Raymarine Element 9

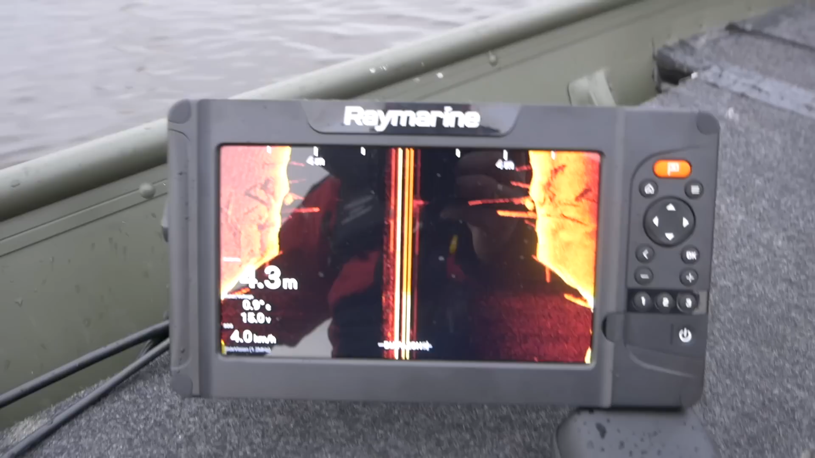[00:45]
On screen: depth 4.3 m, speed 4.0 km/h
Pirma elementu testi parāda to, ka bildi ir izcila laba. Mēs redzam kaut kādi mieti ūdeni. Arī pa ko bija šaubas, pa sānu skatu. Tiek ir labā pusē. Šeit redzam kaut kādu riepu. Tā, kur ir baļķis, pa labi. Ar 1200 kārķis tas ir nopietni.
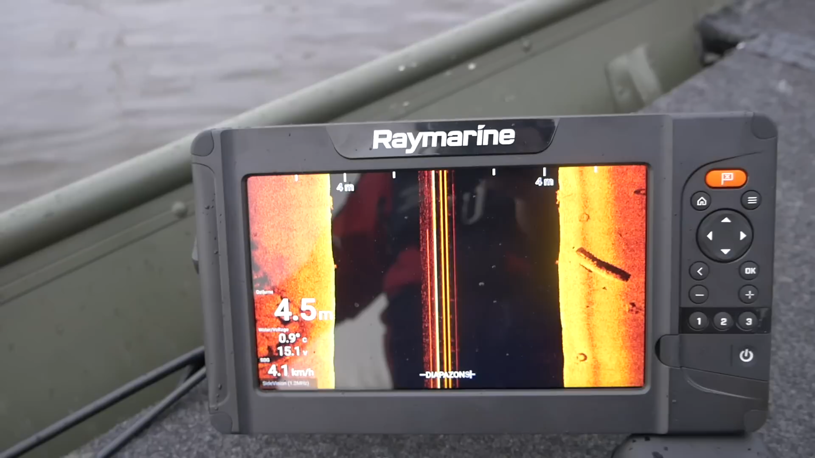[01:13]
On screen: depth 4.5 m, speed 4.1 km/h
Bildi ir baigi laba.
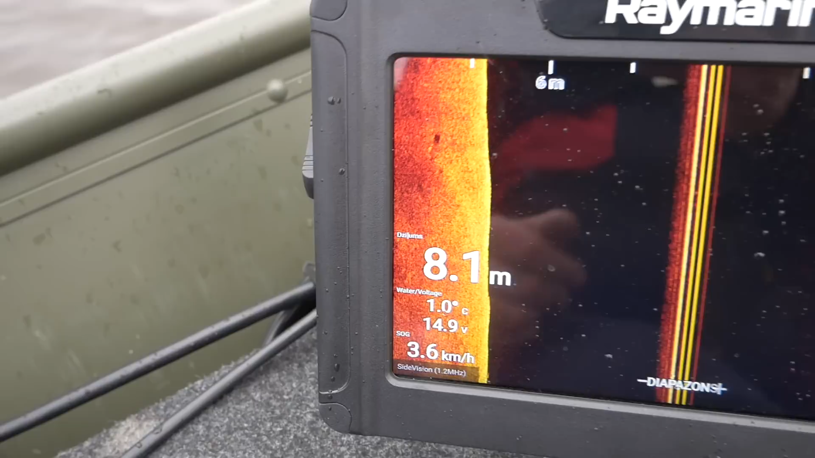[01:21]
On screen: depth 8.1 m, water 1.0°C, speed 3.6 km/h
Vēl ko mēs redzam uz ekrāna akumulātors priegumu. Tagad ir pa cik strādā benzīna motors un lādai akumulātori. Tad ir šādi 15 V. Apakš ātrams.
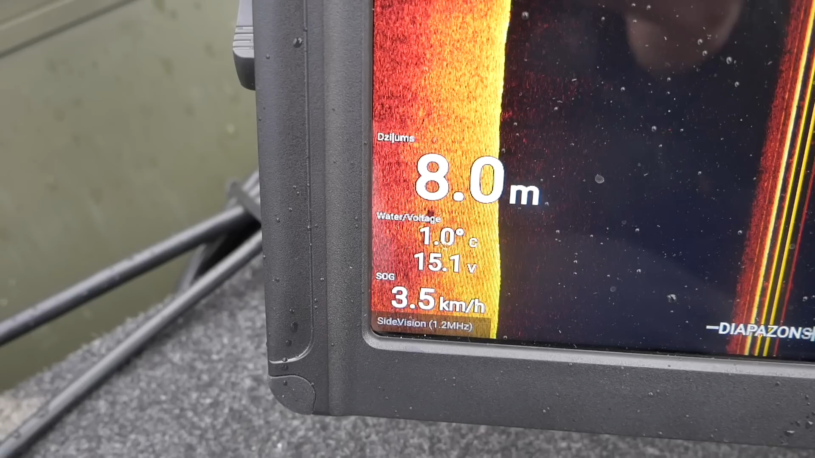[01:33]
On screen: depth 8.0 m, water 1.0°C, speed 3.5 km/h
Tur ir ūdenis, temperatūra un dziļams.
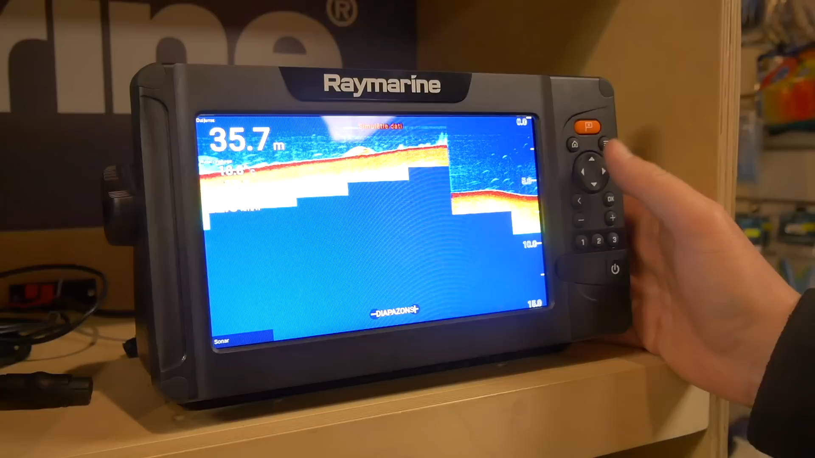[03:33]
On screen: depth 35.7 m
Šobrīd mums ir parastais sanārs. Ar šo podziņu izvēlamies mazāku meņu.
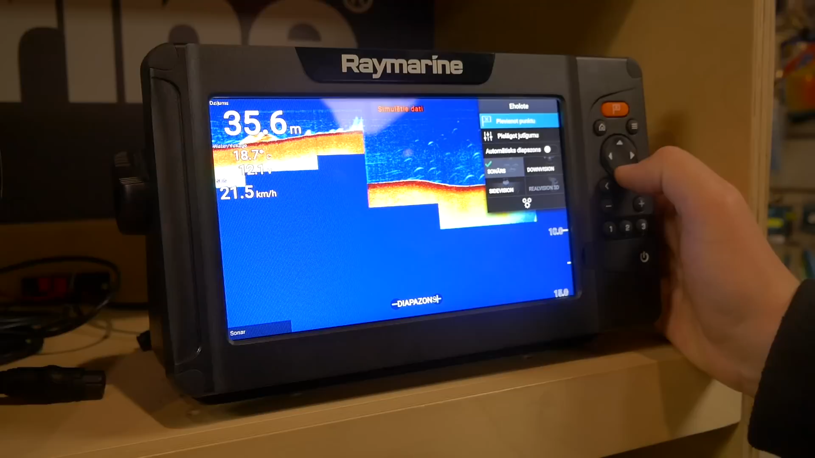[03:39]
On screen: depth 35.6 m, speed 21.5 km/h
Šeit mēs varam šo pasu logu nejotas citu varam izmainīt uz citu skatu.
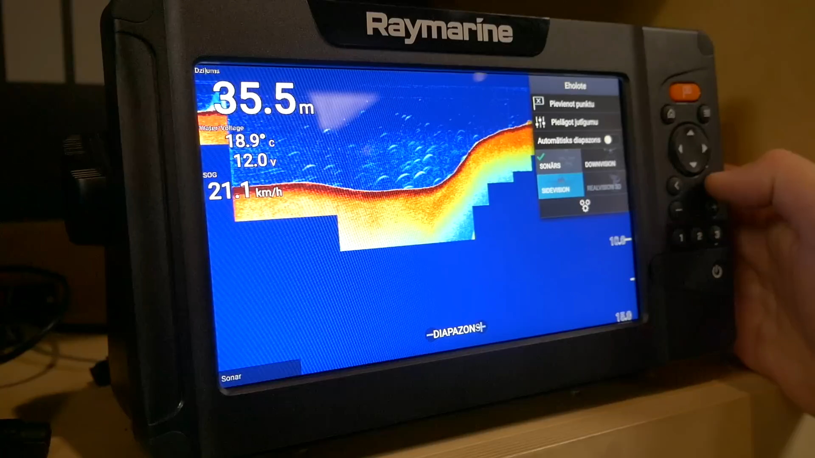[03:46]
On screen: depth 35.5 m, water 18.9°C, speed 21.1 km/h
Paņemam sidevision. Tas ir sāna skats. ehalotē ir latviešu valoda.
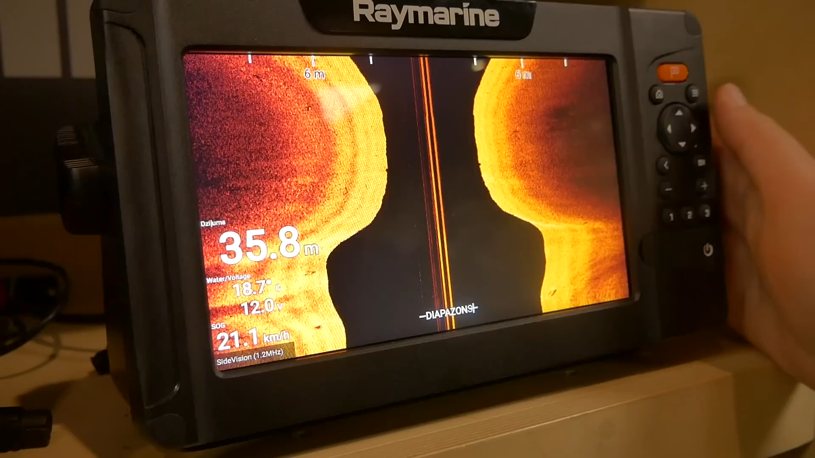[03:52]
On screen: depth 35.8 m, speed 21.1 km/h
Ir daži termini, kas nav pārtulkot. Šis ir sāna skats. Tad paņemam un pieņemsim tā pašu downvision.
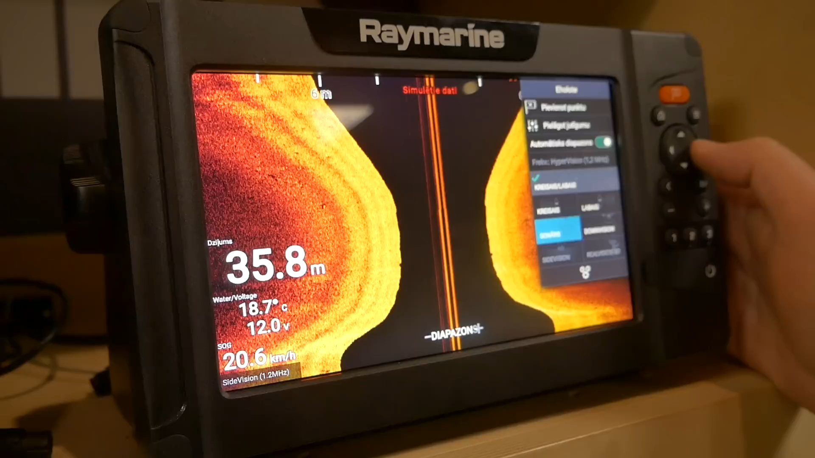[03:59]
On screen: depth 35.8 m, water 18.7°C, speed 20.6 km/h
Tas ir lejas skats. Un...
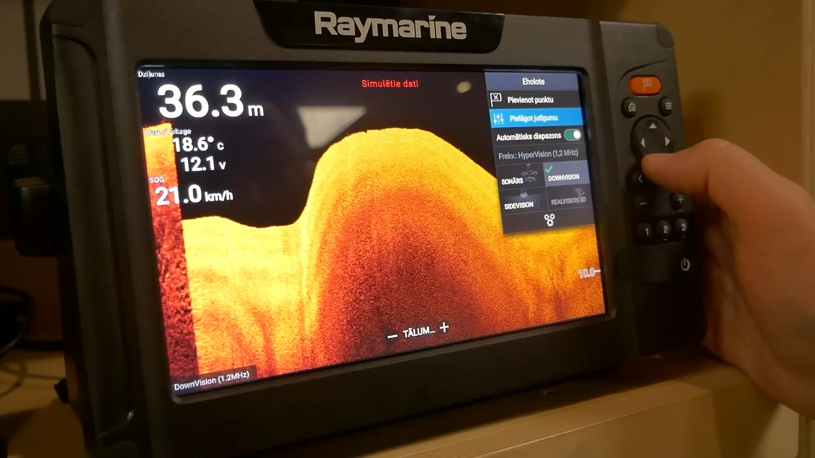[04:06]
On screen: depth 36.3 m, speed 21.0 km/h
var uzlikt arī 3D tieši tāpatās.
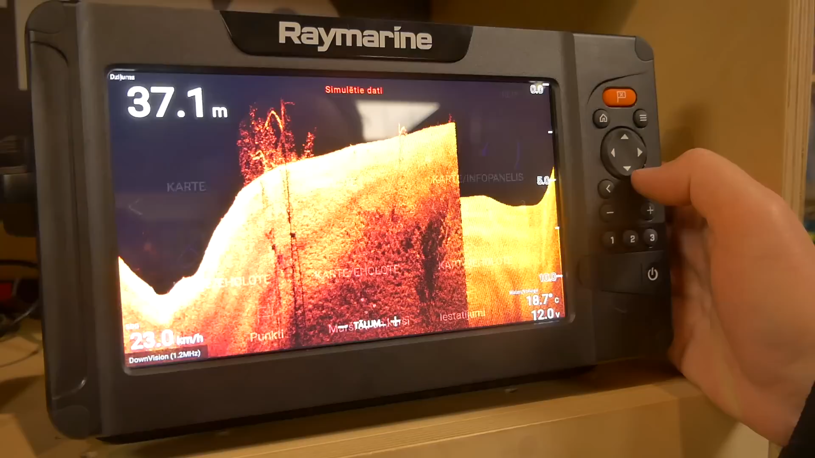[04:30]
On screen: depth 37.1 m, water 18.7°C, speed 23.0 km/h
Šobrīd mums ir vienkārši ehaloti. gribam apakaļ uz galveno izvēlnējiem šeit.